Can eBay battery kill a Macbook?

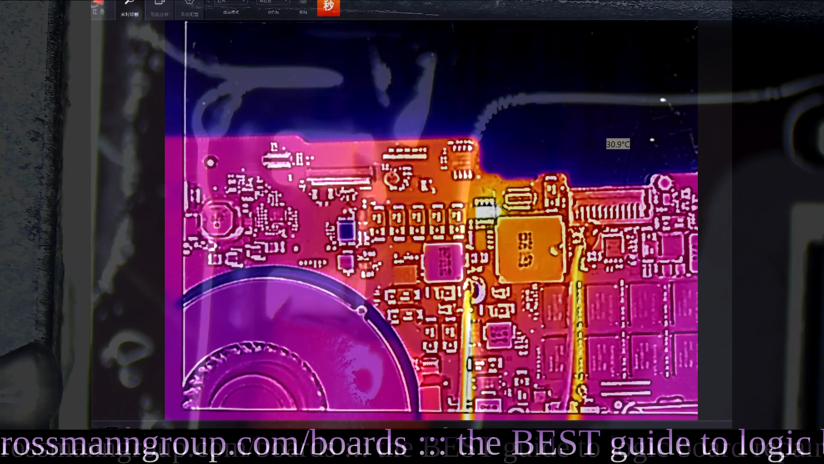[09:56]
Alright. So, with the thermal camera on, we're going to hit the magic Chinese button at the top.
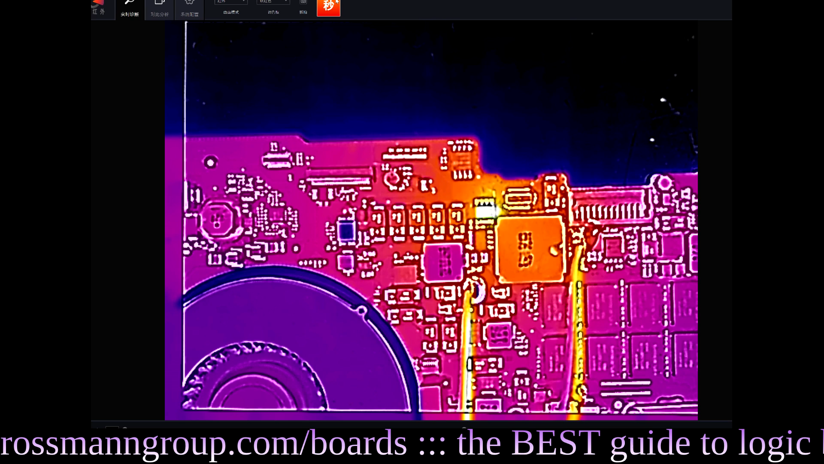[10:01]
That is going to tell us what the hottest component is. And the winner is this thing, because right under it is 38 Celsius, around it is 34 Celsius, but this chip itself is 50 Celsius.